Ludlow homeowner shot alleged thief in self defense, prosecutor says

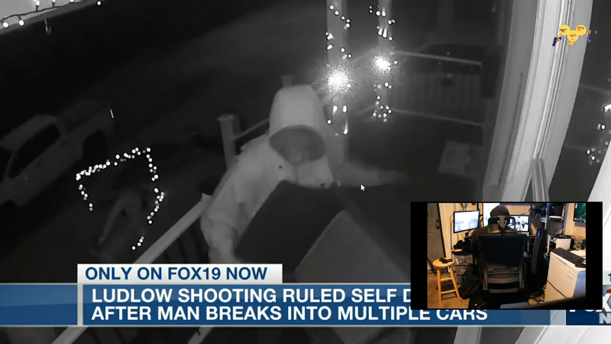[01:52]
guys let me stop it there okay um we already see the video of this hoodlum joker mother flower who is terrorizing in the neighborhood he's broken into cars he's trying to break into this home okay and we always get this narrative of oh this is a quiet town nothing ever happens here guys please